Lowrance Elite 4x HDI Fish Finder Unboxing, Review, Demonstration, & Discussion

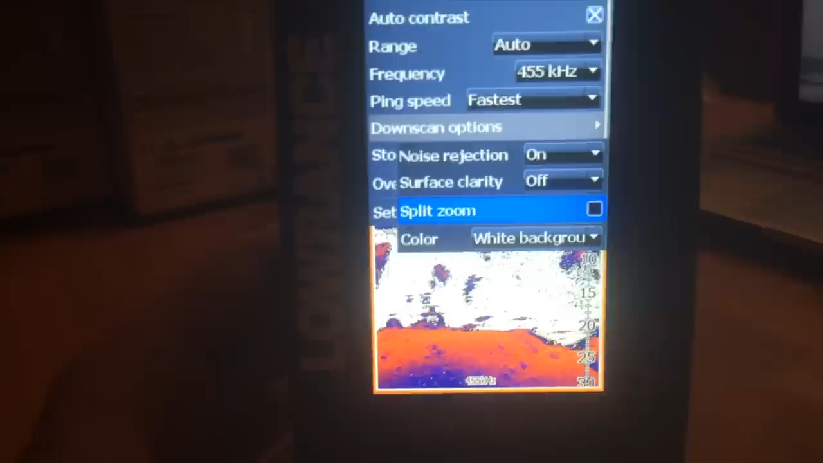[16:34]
if you hit menu again one more time you end up with these options
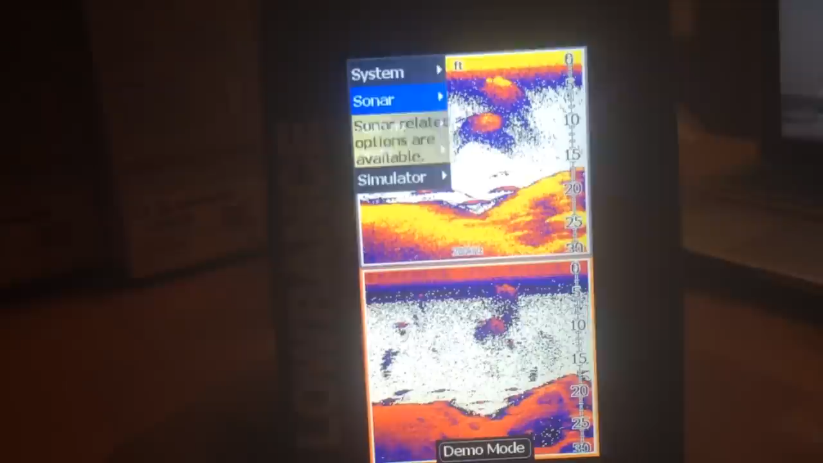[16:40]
so you can change the language audio all those type of settings
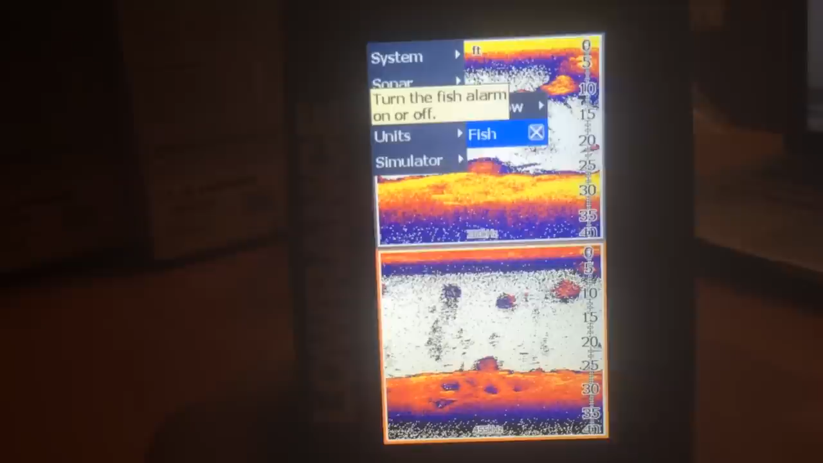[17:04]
you got fish mode on so i'm you got fish mode on
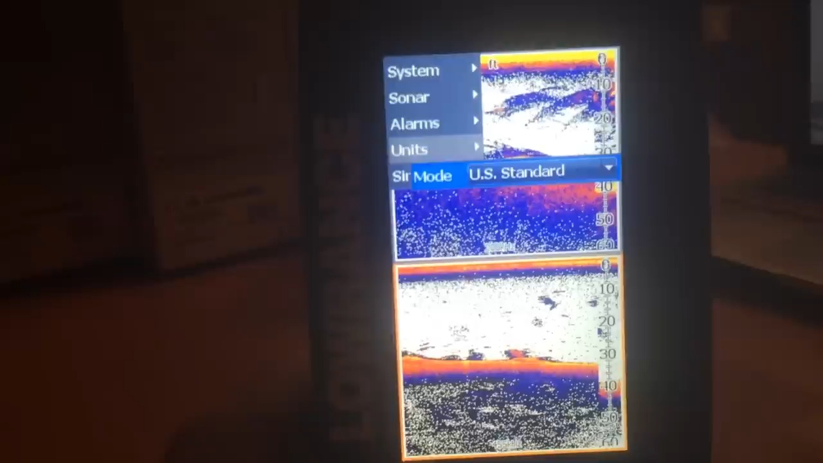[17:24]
as well as other options here just so you can see there
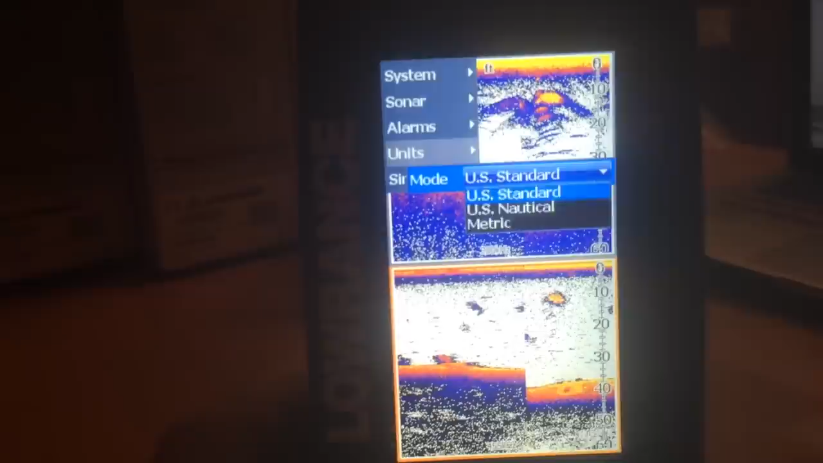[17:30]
simulator
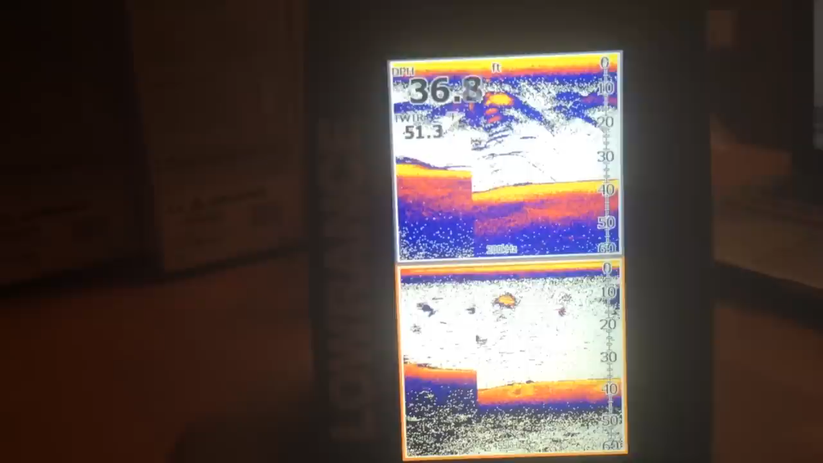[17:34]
and that's kind of a look at the menu options there
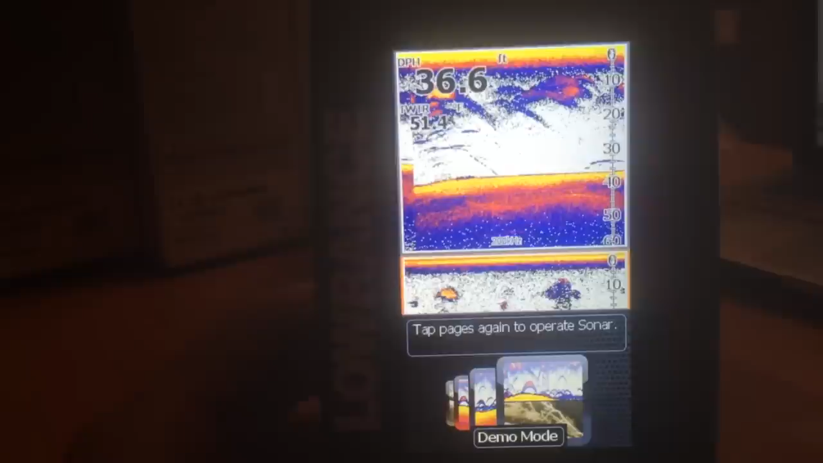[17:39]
you also have the navigating so you can change how your screen is split so you can sprint it in portrait mode right now we're in the landscapes
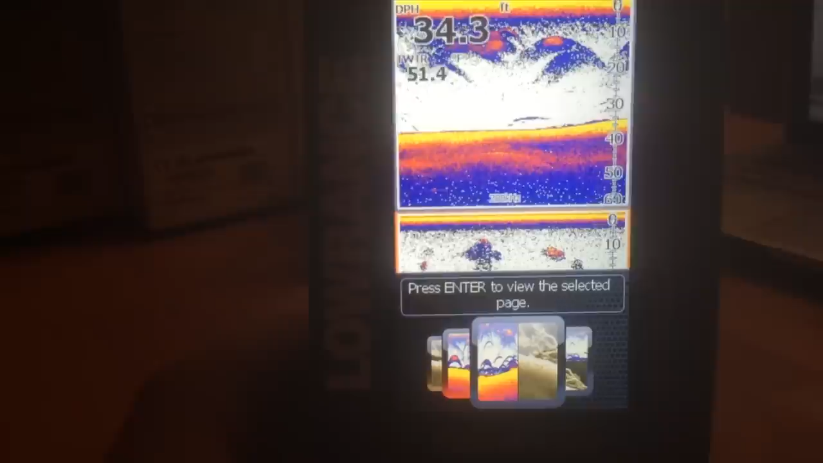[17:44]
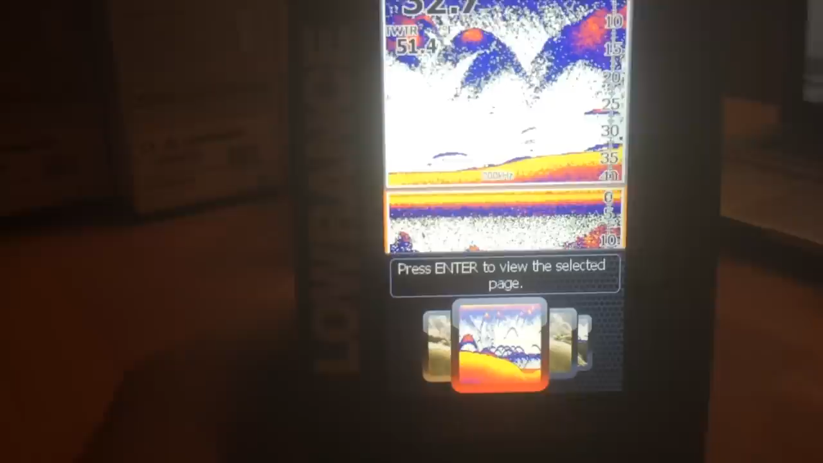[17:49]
you can also show just traditional sonar or you can switch and show your hybrid down scan imaging
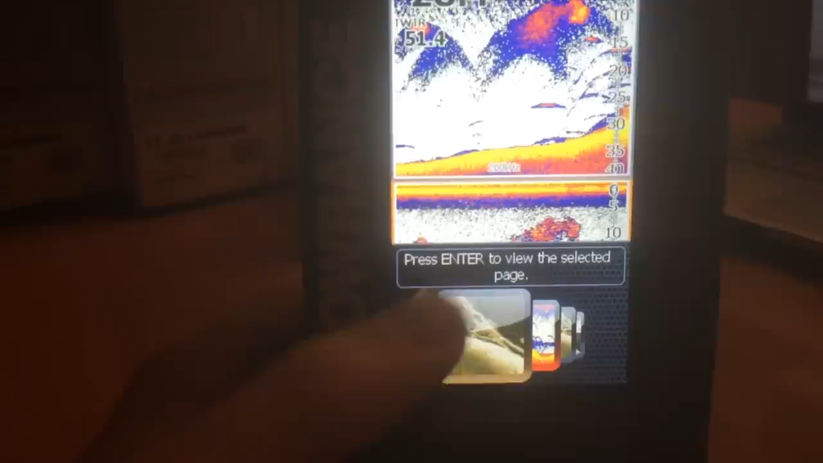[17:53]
um here just sec
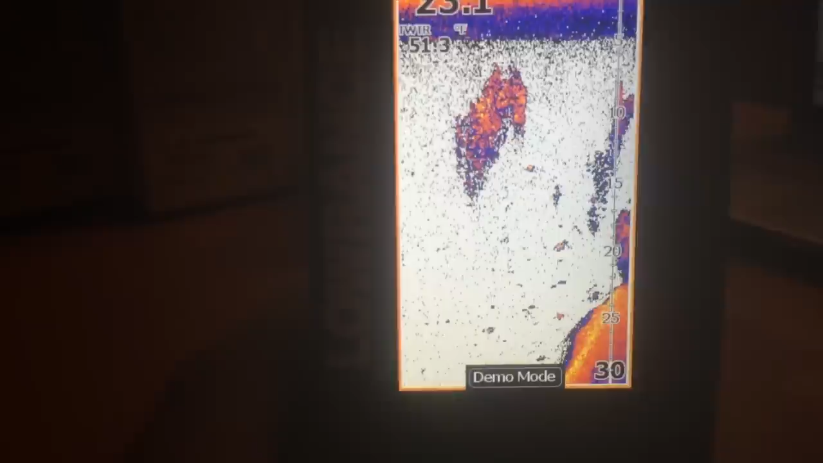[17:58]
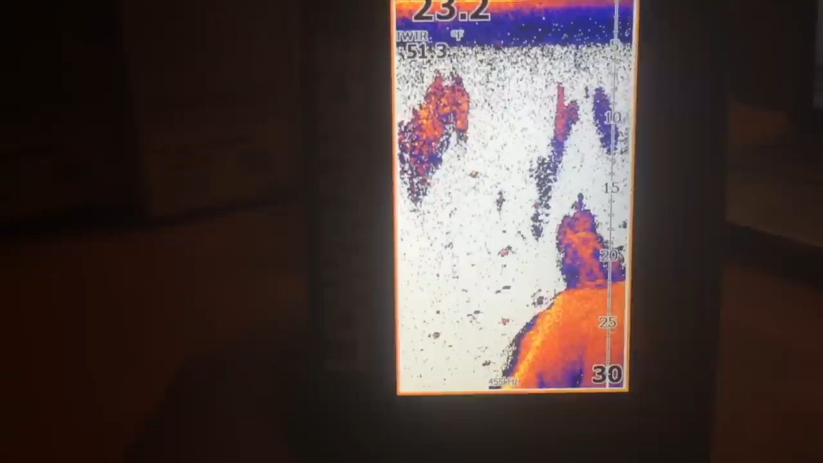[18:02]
and it looks a little bit different because we have this color scheme on here
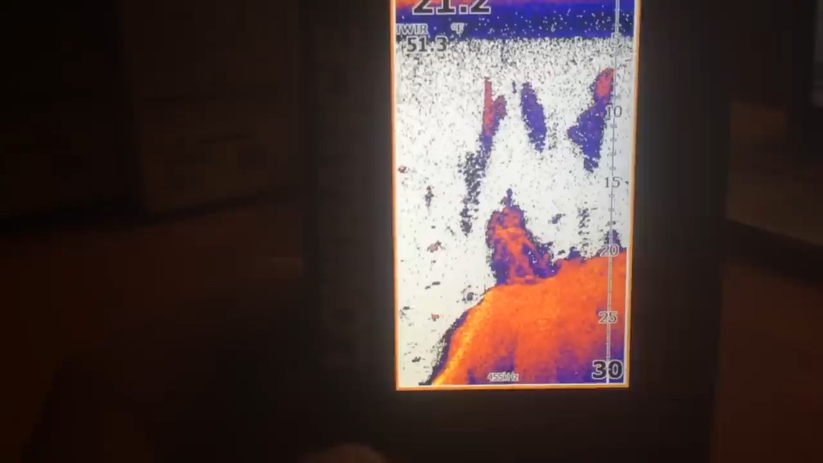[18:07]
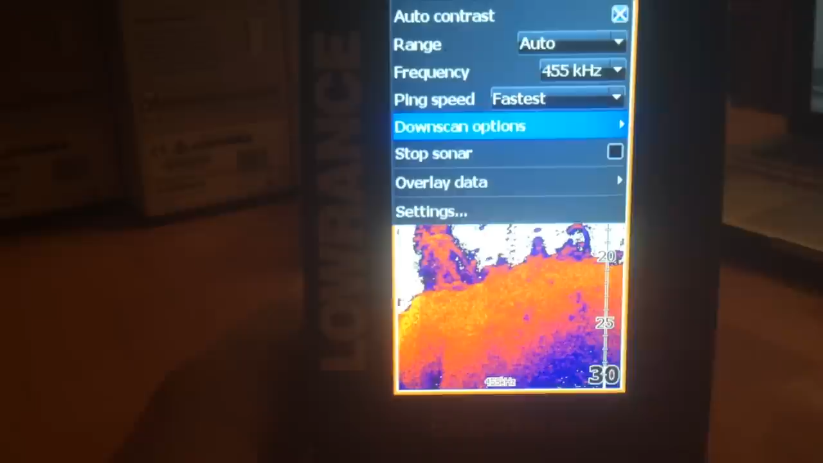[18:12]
and if you ever end up messing up anything you can actually restore everything to default
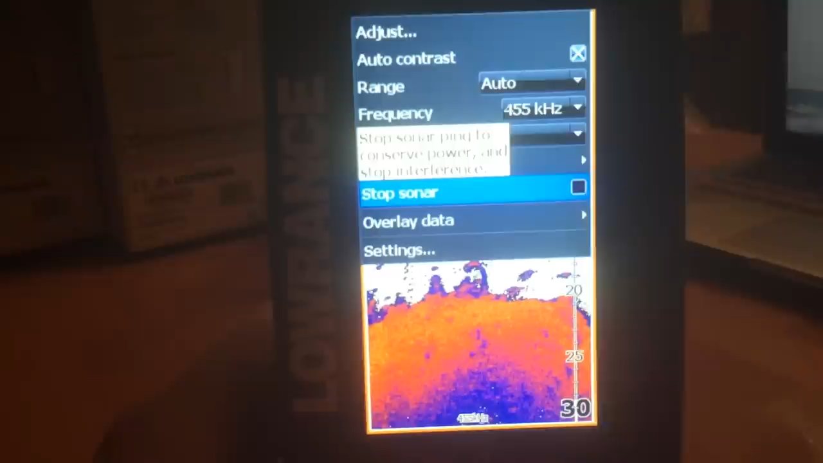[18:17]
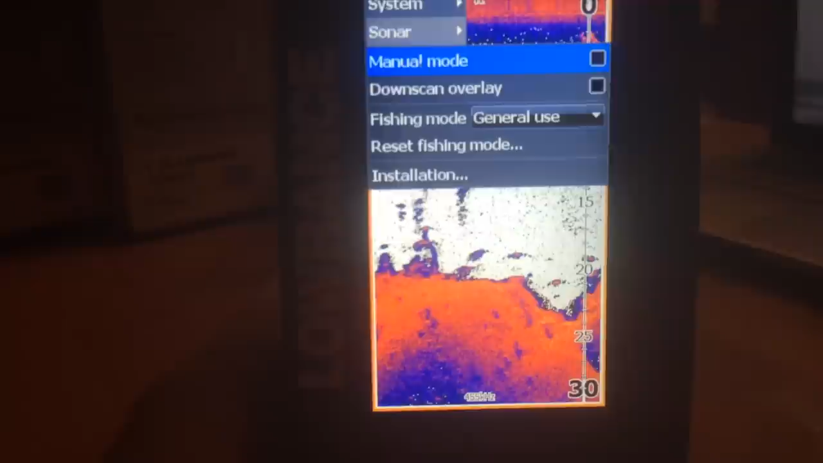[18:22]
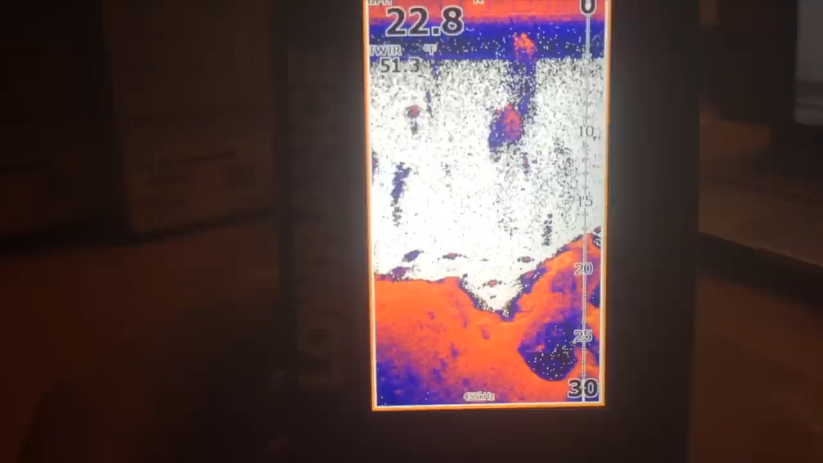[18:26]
so there's kind of a look at it
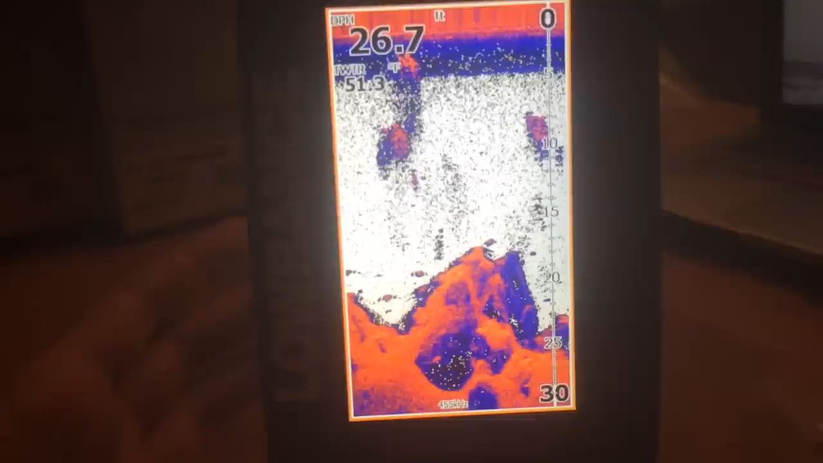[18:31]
On screen: depth 26.7 ft, water 51.3°F
i think it has really good resolution plenty of resolution for a typical kayak uh kayak fisherman